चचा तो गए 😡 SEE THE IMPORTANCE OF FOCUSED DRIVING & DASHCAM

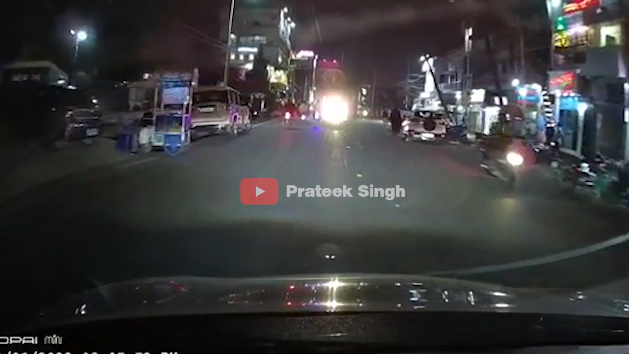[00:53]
یہ ایکسیڈنٹ ریسنٹلی بیہار کے پٹنا میں ہوا ہے جس کا سب سے پہلے آپ یہ ڈیش کیم فٹیز دیکھ لیں
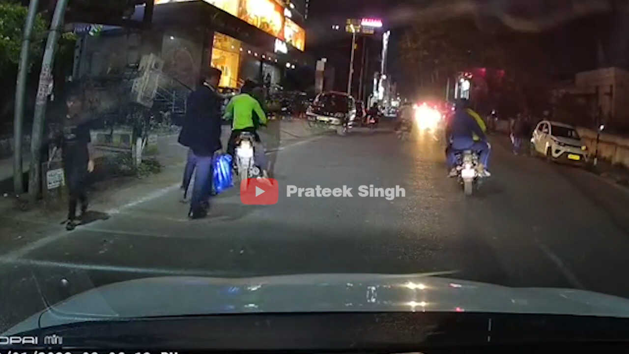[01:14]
یہاں پر آپ کو صاف دکھائی پڑا رہا ہوگا مینگ جی اپنے کار سے بہت ہی آرام سے کم سپیڈ میں اور اپنے لین میں چل رہے ہیں تب ہی تھوڑی دیر بعد رائٹ سائٹ سے ایک بائیک والا گلی میں سے نکلتا ہے اور اچانک مین روڈ پر آ کر مینگ جی کے کار میں لڑ جاتا ہے اب اچانک یہ مین روڈ پر اس لیے آتا ہے کیونکہ یہ بائیک سیکھ رہا ہوتا ہے اس لیے ٹائم دی کنٹرول نہیں کر پاتا ہے اب آپ بتائیے کہ یہ کوئی جگہ ہے بائیک سیکھنے اور سکھانے کی ان کے شکر میں دوسروں کا تو نقصان ہوتا ہی ہے ساتھ میں یہ خود کا بھی نقصان کرواتے ہیں
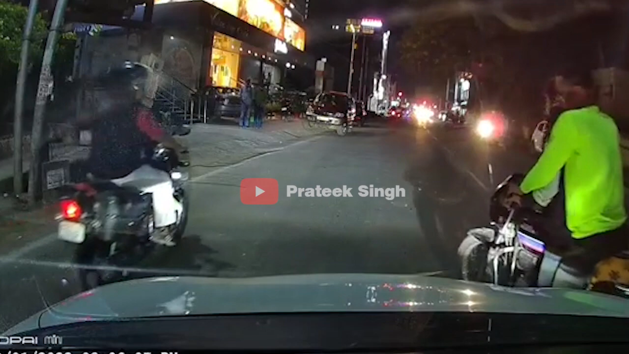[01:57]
ٹائریکٹ امپیکٹ پڑتا تو ہیلمٹ نہ پہننے کے وجہ سے ان دونوں کو کتنی چھوٹے آتی ہیں یہ تو آپ بہت ہی اچھی طرح سے سوچ سکتے ہیں
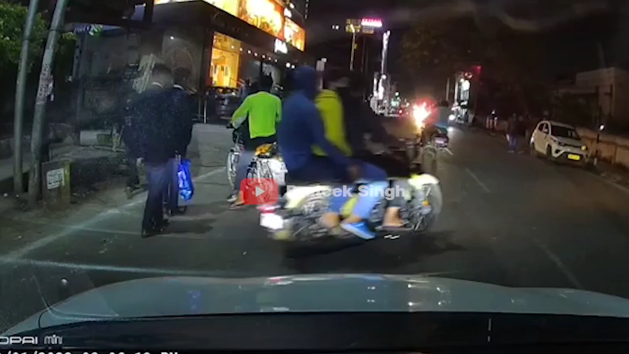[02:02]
اور اسی کے ساتھ ساتھ بینہ کچھ سوچے سمجھے کار والے کو بھی گھیر لیا جاتا